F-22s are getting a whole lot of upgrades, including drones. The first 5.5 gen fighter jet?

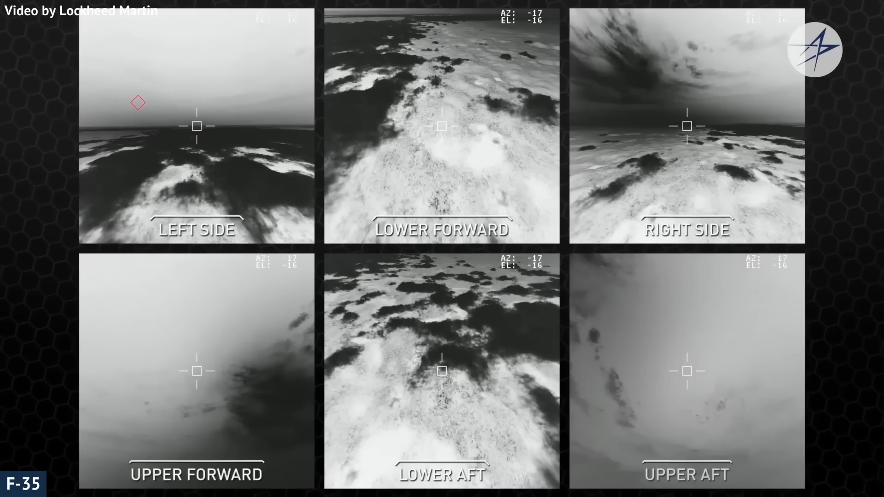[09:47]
Another upgrade is the infrared defensive system, the IRDS, replacing the missile approach warning sensors.